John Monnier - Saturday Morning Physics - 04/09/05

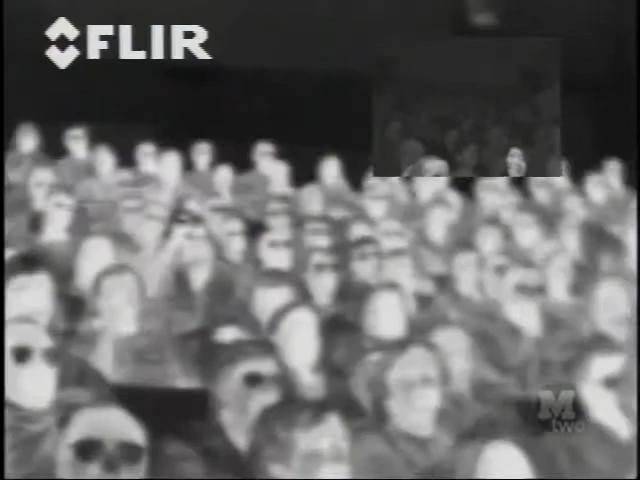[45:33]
So you can see people's eyeglasses are much cooler than their skin temperature. And you can see both the visible and the infrared here.
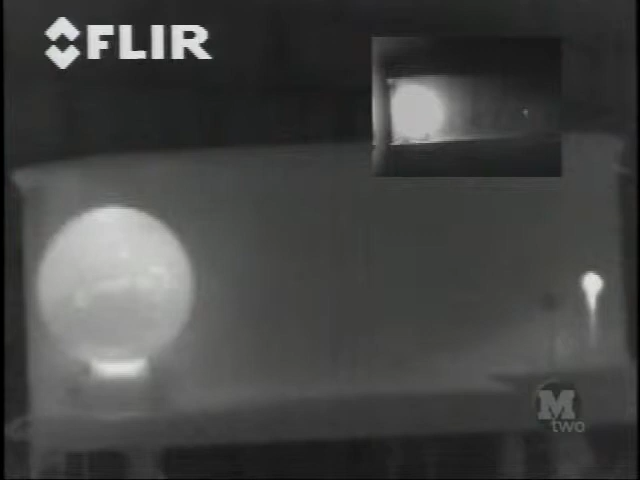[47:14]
Now, this one, you would think you should see it because it's at room temperature, right? You should see this white ping pong ball here, warm. But the reason you can't is because the background is also at room temperature. So they blend into each other.